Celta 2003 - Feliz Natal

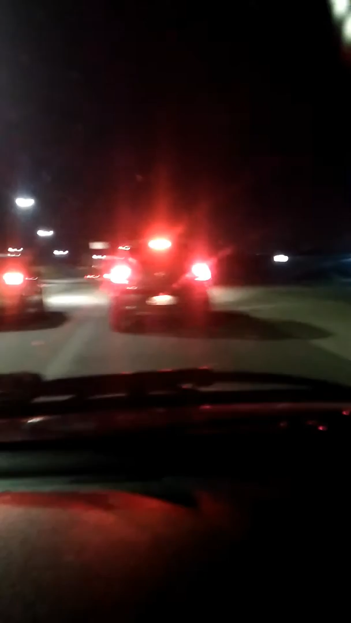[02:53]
Na frente tem um comandinho. Vai saber qual que é a intenção dos caras hoje, né? Tem esse bagulho da lei do som agora, né, mano? Tá uma merda.